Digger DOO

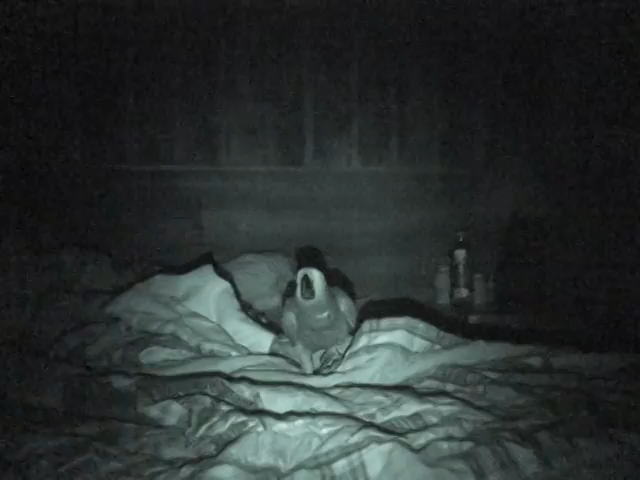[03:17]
What do African greys do in the dark? Feel the edge. That means he's unaware. 8 o'clock, using night vision on my camera.
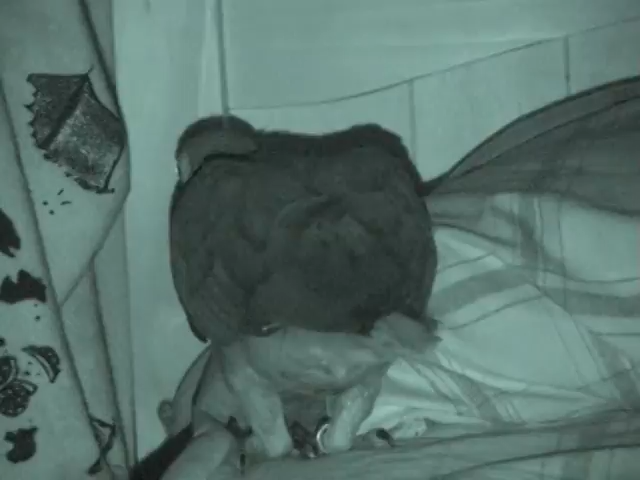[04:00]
Digger is being shot right now, about 9 o'clock. Doesn't want to go to sleep for some reason, but we'll see what he does. Digger, come here. Come here, turn around.
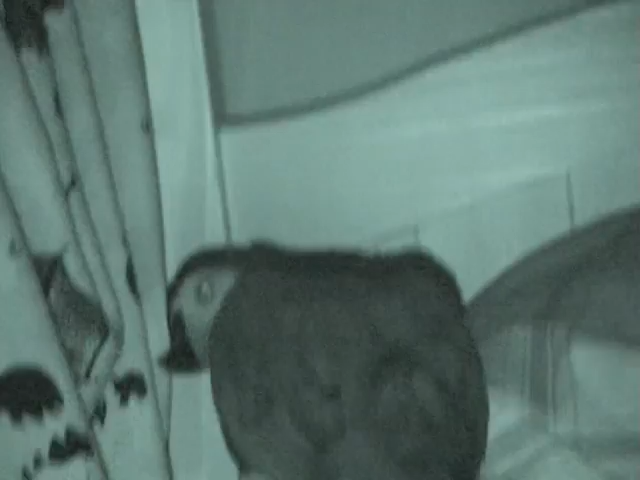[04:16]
Not clear on those commands yet. Come here, good Digger, come here. Ooh. What are you doing?
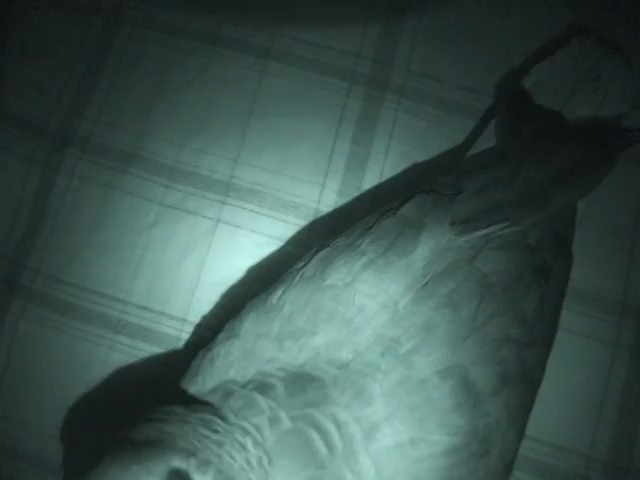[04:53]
Oh. He seems pretty friendly, even though he can't see, but he relies on command. very friendly, as usual. Come here, Digger. That ends the series.